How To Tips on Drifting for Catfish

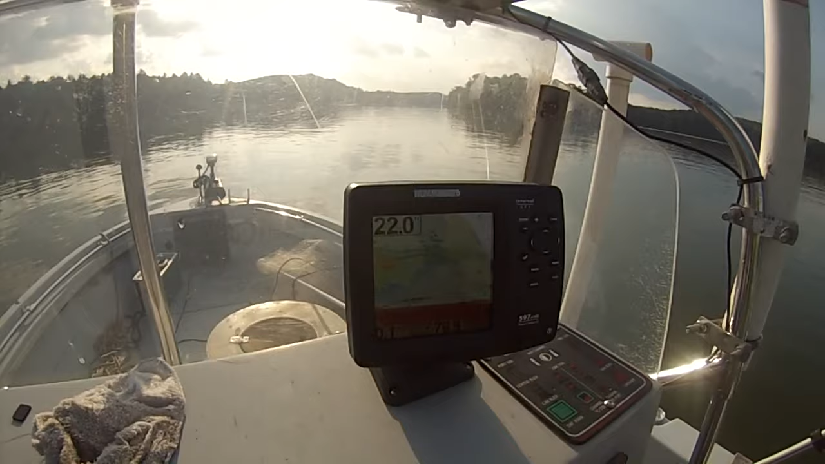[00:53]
So that's a good sign. It shows me the fish. It shows me exactly where the fish are. I haven't really seen any fish consistently until I got into the 30 to 25 foot mark area.
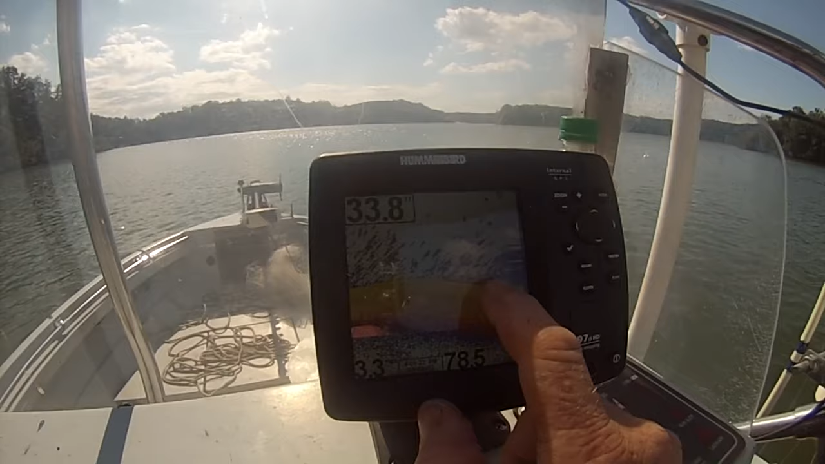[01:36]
I turned around and I want to come back here and show you this area we're coming into it now that has a whole bunch of bait. All these small spots right here, that's bait. And if you look inside this bait line, you're going to see we're going to be marking.
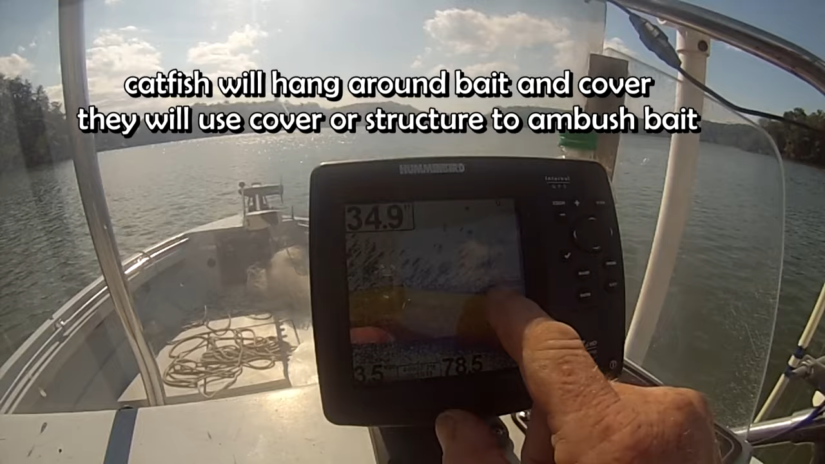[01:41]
Now, there's a big catfish or a big striper right there. We need to catch him. But what I was trying to say is if you look right here on this bait line, dropping off to 38 feet, you'll find a lot of fish that are in this bait.
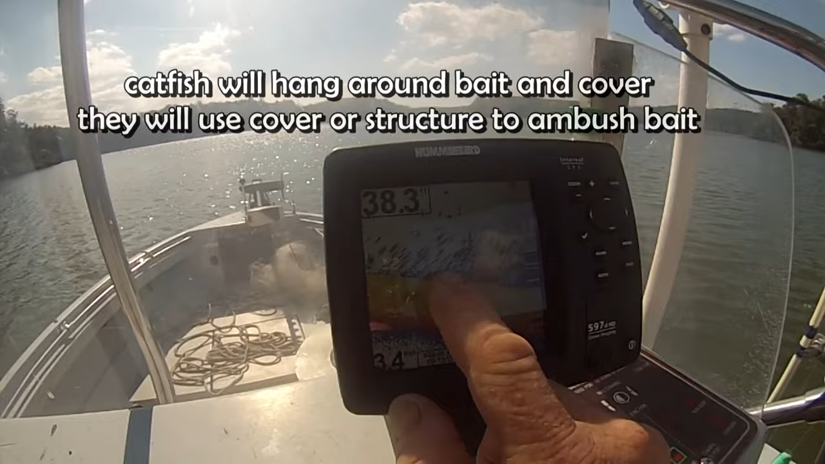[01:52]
Hopefully, what that tells me is that these fish are feeding on that bait fish, on them bait fish.
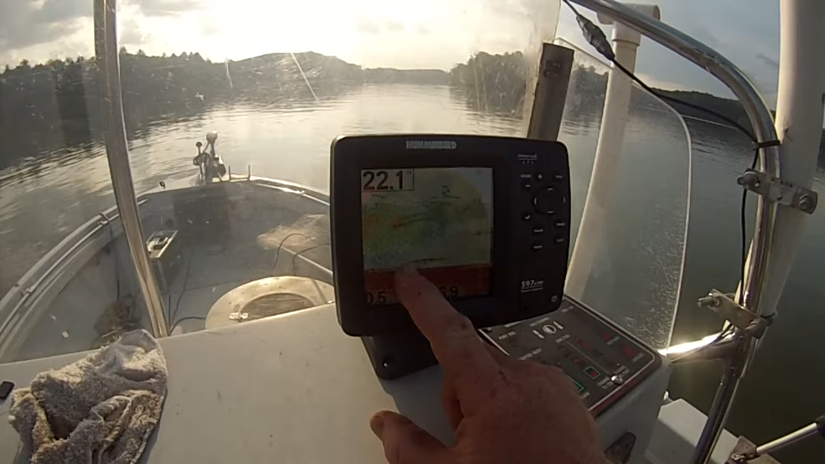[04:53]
We're going over a massive amount of bait right here. And that's what we're looking for. If we can stay in the bait, we're probably going to stay in the fish.